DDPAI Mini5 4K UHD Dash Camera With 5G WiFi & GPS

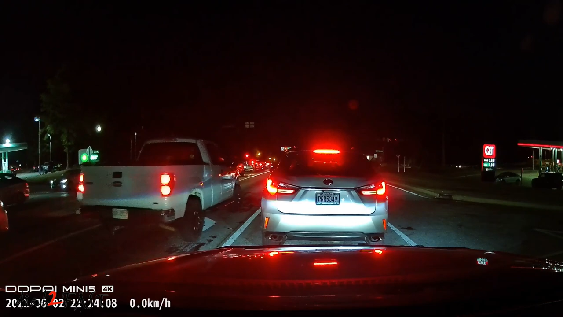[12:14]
As you can see in the recorded video, this DDPAI Mini5 dashcam is a very good performer.